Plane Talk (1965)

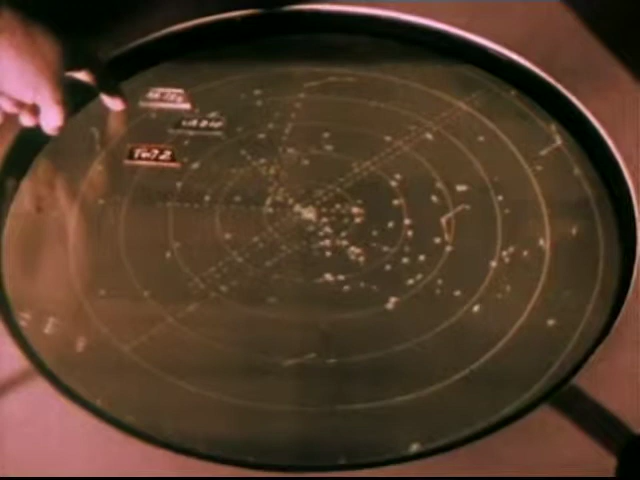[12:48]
Traffic 10 o'clock southbound, 4 miles. Over. Radar departure traffic control now gives United Flight 210 current position,